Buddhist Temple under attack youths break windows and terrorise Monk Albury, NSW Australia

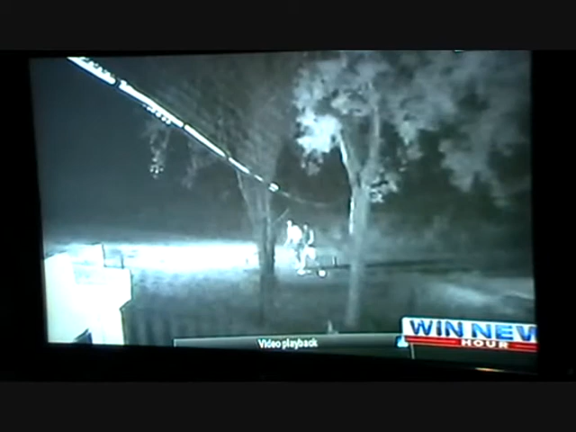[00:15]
They creep up to the temple on Abercorn Street before launching a handful of rocks through the building's window.